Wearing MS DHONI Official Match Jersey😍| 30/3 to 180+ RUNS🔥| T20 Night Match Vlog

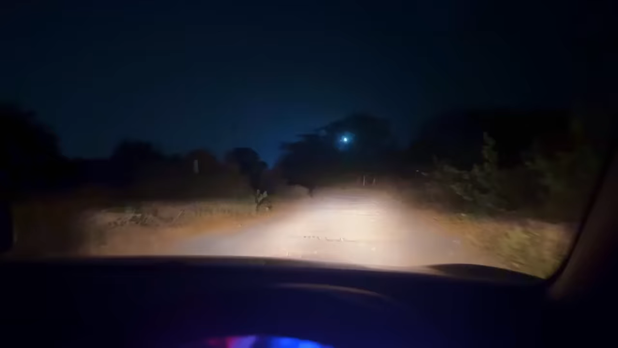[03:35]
जरा देखना कहाँ पे जाके ग्राउंड है। ये देखो लाइट एक बार बंद कर दी ना भाई, ये देखो वो रही लाइट, ब्रेक वो जल रही।